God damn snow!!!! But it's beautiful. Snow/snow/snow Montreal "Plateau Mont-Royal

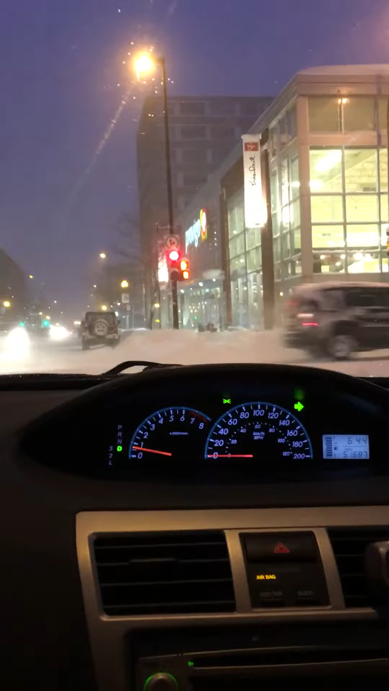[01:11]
Regardez ça, le bord des routes. Oh, c'est assez horrible. J'ai hâte de voir le garage où je vais rentrer.
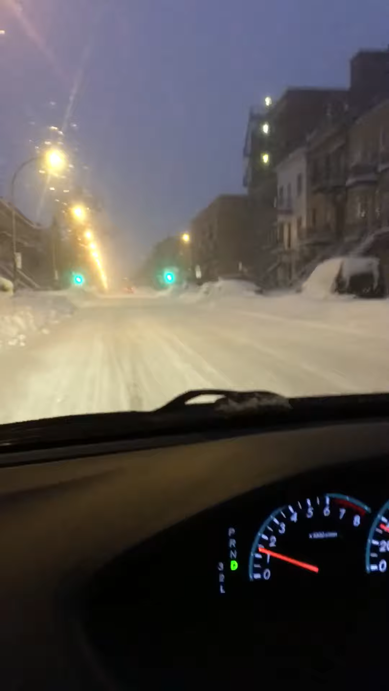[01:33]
It's so beautiful! It's beautiful! 2 meters of snow! Oh my god, it's like Christmas again! Aïe. Voyons voir. Au moins, mon réservoir est plein. J'ai du café. J'ai des smokes.